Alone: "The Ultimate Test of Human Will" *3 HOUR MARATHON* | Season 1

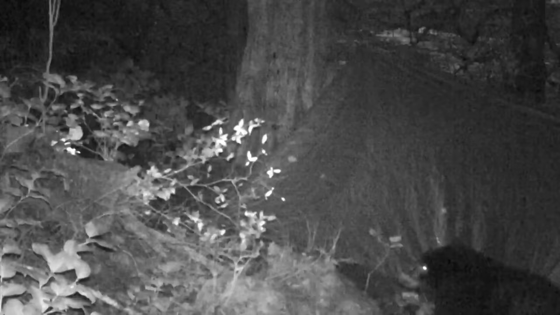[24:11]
I hear it actually breathing at the backside of this freaking shelter.
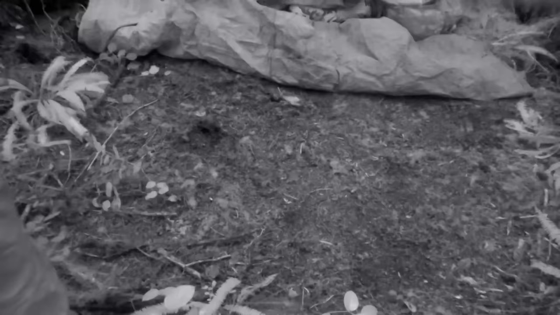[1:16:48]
I want to set up my tarp into a shelter.
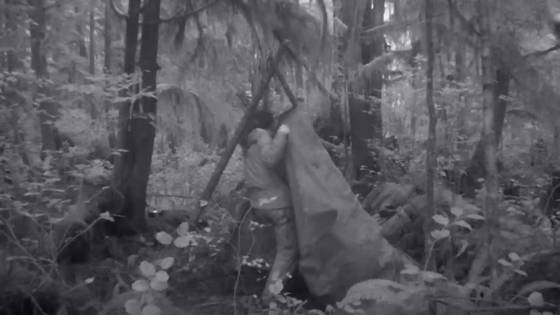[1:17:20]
You gotta just work with the material and figure out the shape that it wants to be in. I have canvas all around me, everywhere, and a door. This is far superior to a lean-to, because now air can only come in from the front.
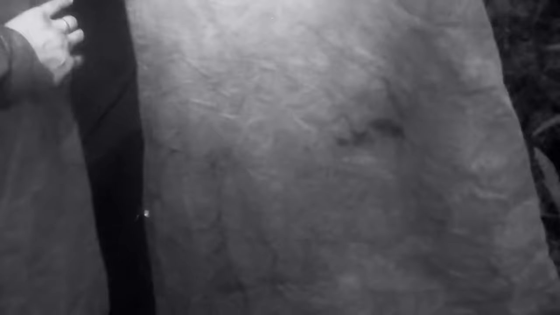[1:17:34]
This is gonna trap any heat that I generate when I close it all up.
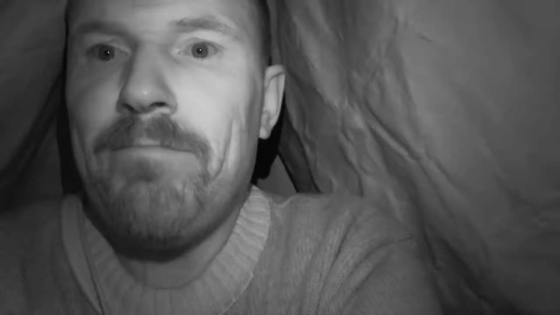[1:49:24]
I'm sitting in here. I was just charged by a bear. I said, hey bear. And it just looked at me. I said, hey bear. And it just keeps on coming at me.
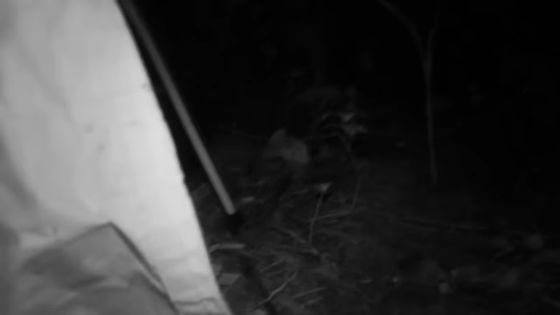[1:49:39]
He just kept coming. He just kept coming. I just backed away and backed into the woods. I'm scared. I don't know where he is. He could be into the woods circling behind me. I don't know.
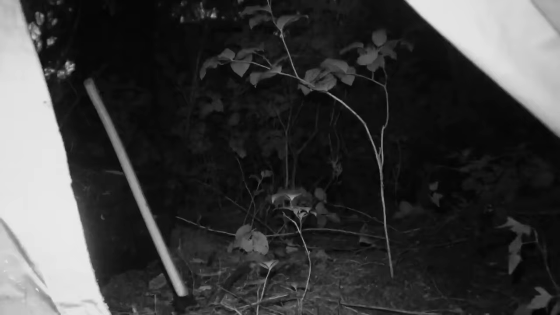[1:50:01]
I'm just hoping he hears my voice and he won't come up here. I don't know. He might come up here. He might. I don't know. All I can do is sit and wait. I hear something out there.
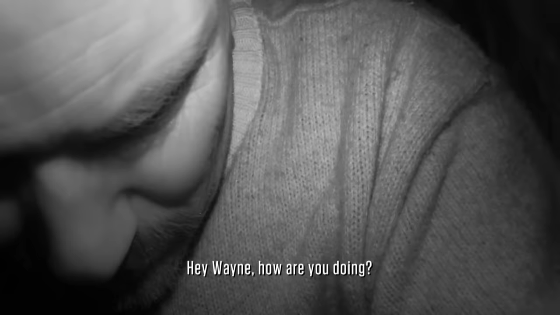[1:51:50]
Blaine, how you doing? I'm still here. I hear the bear out back there somewhere. He's out there somewhere, I don't know where. I don't know if he's circling me or not. I'm done, dude. You're done.
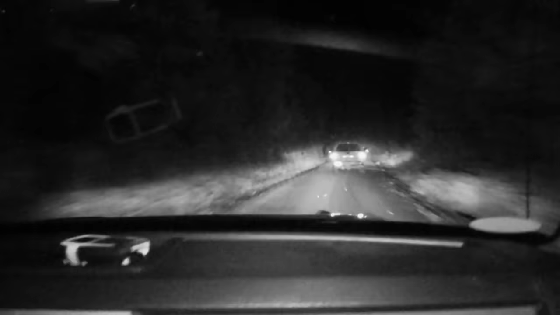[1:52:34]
So we've just hit the logging road out to Holberg,
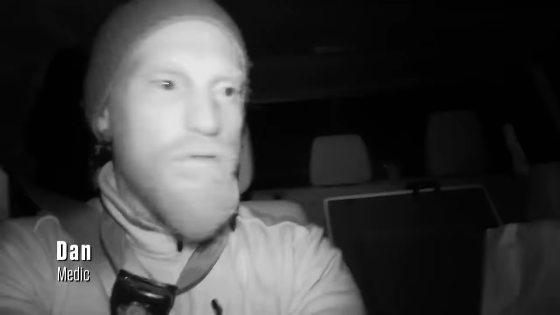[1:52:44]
and we're gonna dive off that down to go and find Wayne. Knowing that Wayne's in immediate danger, we have to go and search for him now. There is no access by boat or plane.
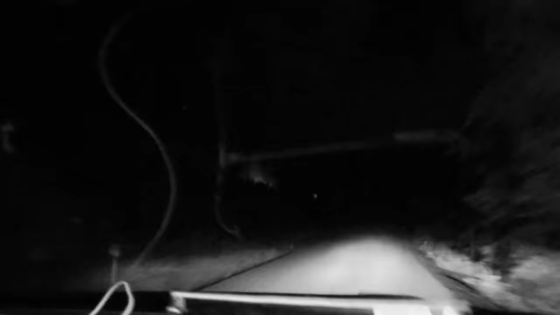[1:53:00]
You guys brought the flares, right?
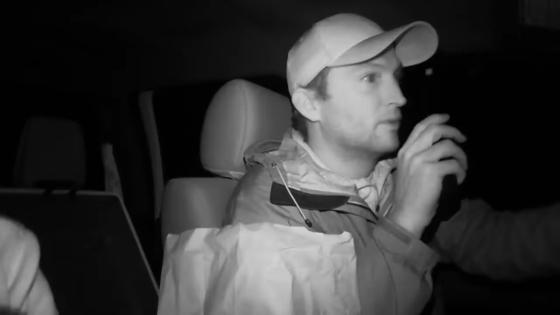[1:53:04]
Yeah, we have flares, spray, all that stuff. Yeah.
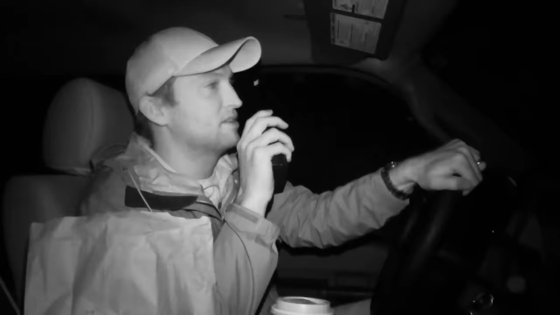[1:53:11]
Dan's GPS says this is gonna take over 3 hours. Yeah, sounds about right.
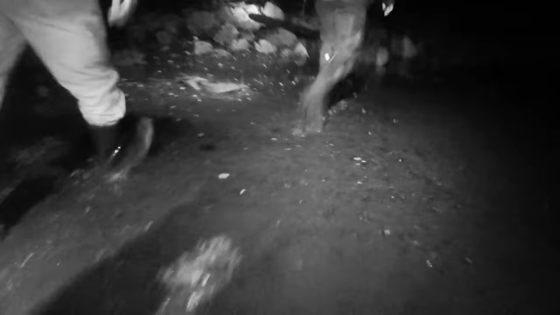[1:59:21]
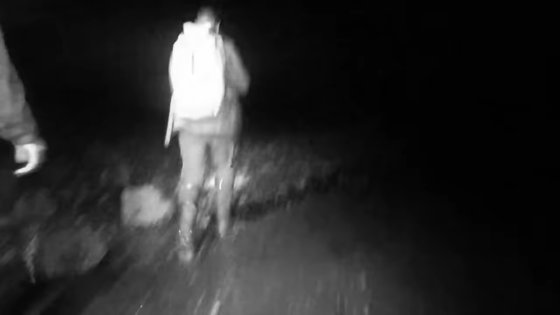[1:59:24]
Wayne! It's going to be straight out, and then we got to look to the left. We're still about a half mile from wherever he is.
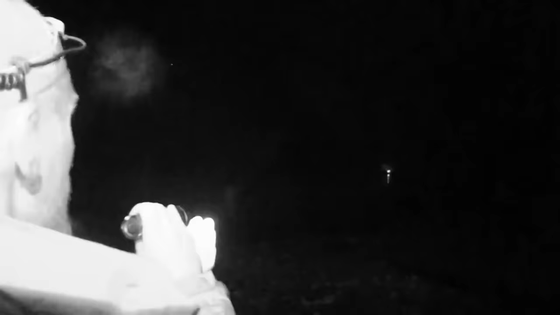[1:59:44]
He's just out to my 12 o'clock now. Wait! Hello? Hello?
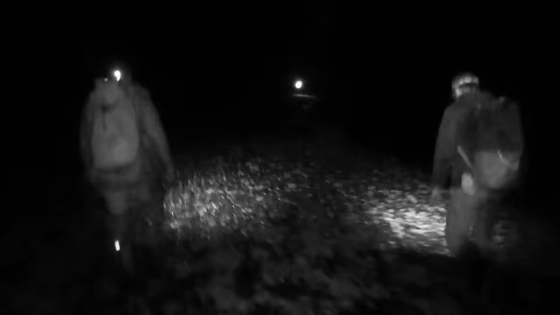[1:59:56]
Wait, you stay there, we'll come over.
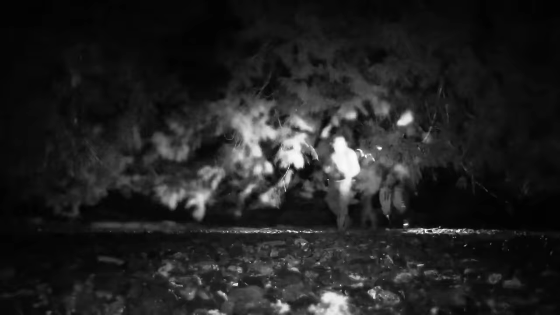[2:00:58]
I don't want to be food. And, saying, hey, bear does not work. Let's go. Hey, bear. Hey, bear.
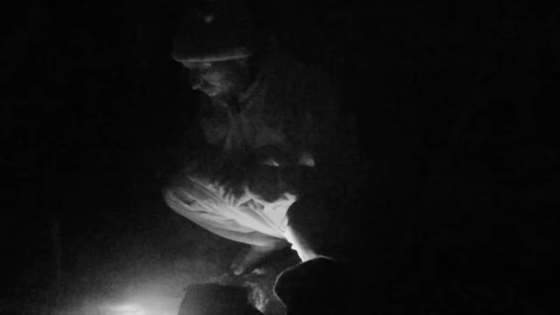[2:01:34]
So it's the middle of the night, I just woke up, and my fire almost went out. It scared the crap out of me. I looked over and there was nothing but just barely embers. I got up and I sawed some wood, put some on, it looks like it's gonna be okay. But what's not okay is there's a storm heading somewhere, I'm not sure yet where. And I see the flashes of light in the sky and then I hear the rumbles.